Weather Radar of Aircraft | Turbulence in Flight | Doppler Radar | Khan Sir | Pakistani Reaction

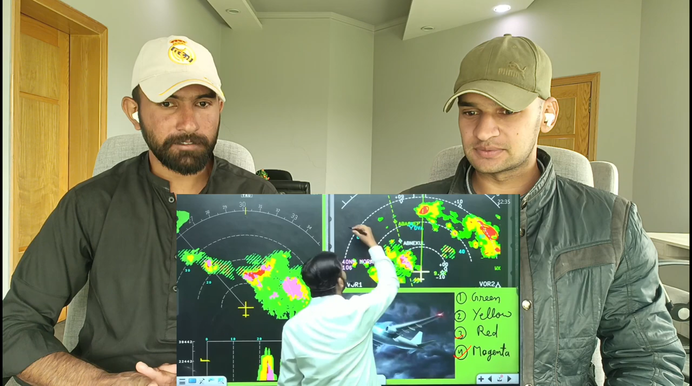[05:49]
तो यह चार कलर होते हैं सबसे बैस ब्लैक कलर है जोटा मोटा है येलो कलर में
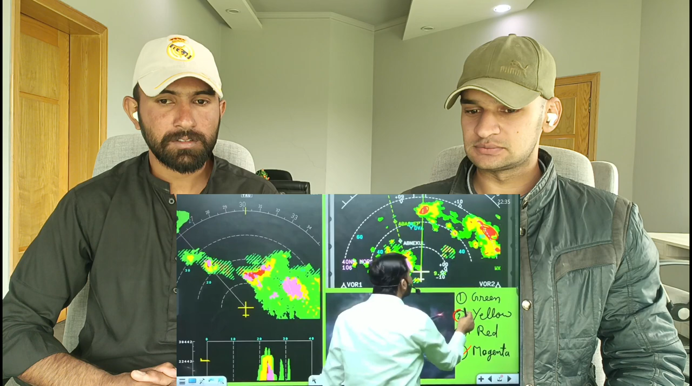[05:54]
थोड़ा जादे है रेड कलर हिलाएगा बढ़िया से पैसेंजर डर जाएंगे और मेजेंटा
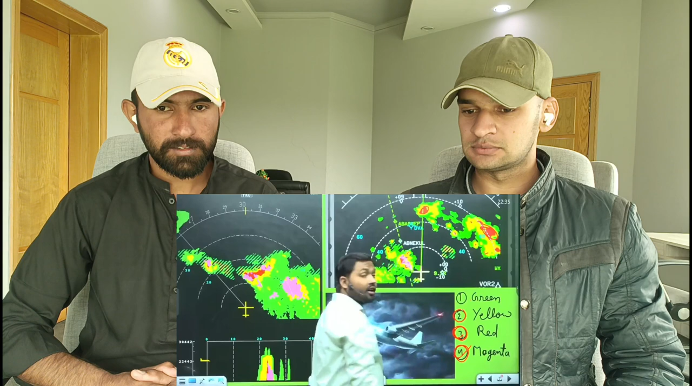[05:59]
कोई ठीक नहीं उलाट-पलाट देगा जहाज को भी डर होता है проблем 5 बहुत ज्यादे सीवेर फोजाएगा
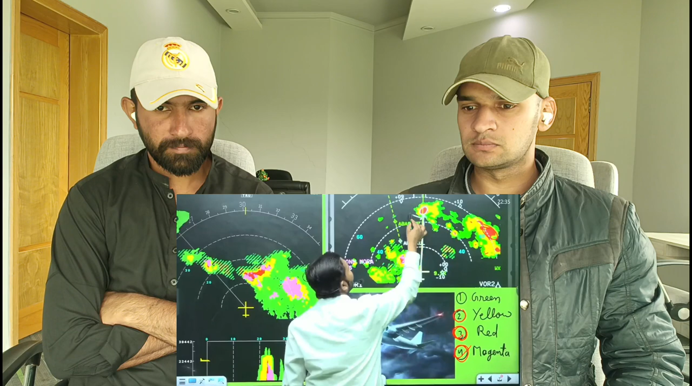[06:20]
यहां साइड हो जाईगा अब फिर घूम के अपने रास्ते पर चला जाएगा यहां अ आ हुआ है
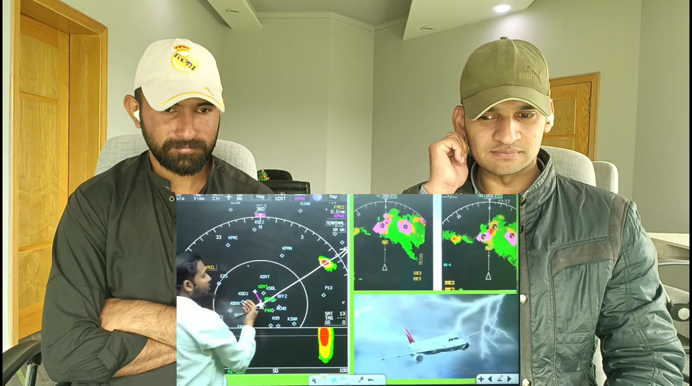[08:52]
टो रसते इनके पस अगर 11 लाल
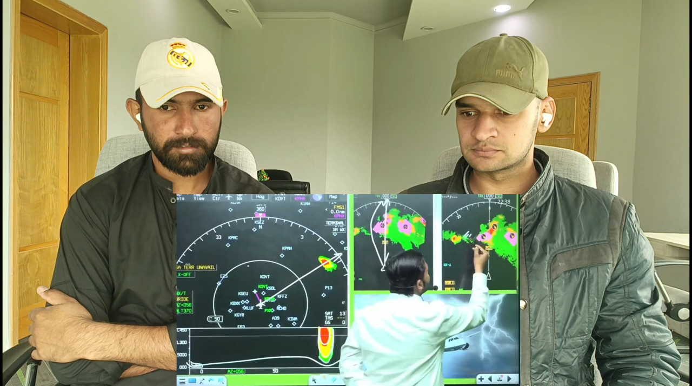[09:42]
आपको दिखाई देंगे ऐसे यह दिखाता है कि यह वाला मौसम इधर भी सिफ्ट हो रहा है इसलिए इस उम्मीद में मत रहेगा कि यहां हमेसा खाली रहेगा हो सकता है पहुंचते पहुंचते यहां कभी बादल खर